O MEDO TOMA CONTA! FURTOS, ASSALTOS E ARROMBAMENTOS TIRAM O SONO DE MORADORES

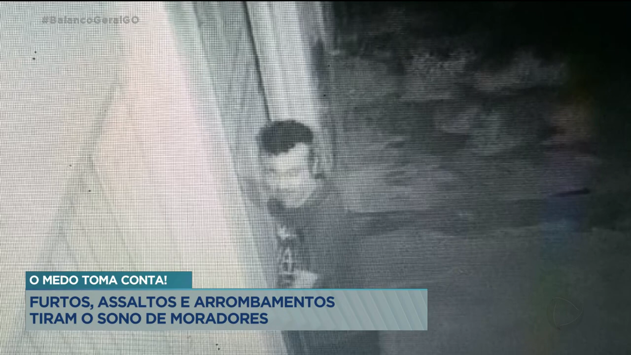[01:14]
Eram três e cinquenta da manhã,
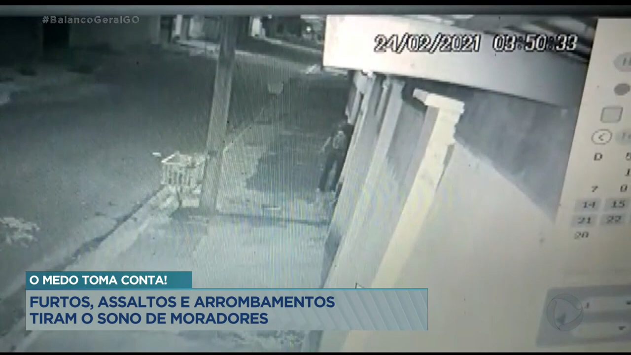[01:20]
quando o homem tentou arrombar o portão da casa do Jones, mas não conseguiu. Às quatro e quarenta, ele retornou e mais uma vez tentou abrir o portão, mas de novo não conseguiu. O homem caminha pela calçada, atravessa a rua e tenta abrir o portão da casa da frente. O homem tentou abrir vários outros portões, mas nessa madrugada, ele não teve sorte.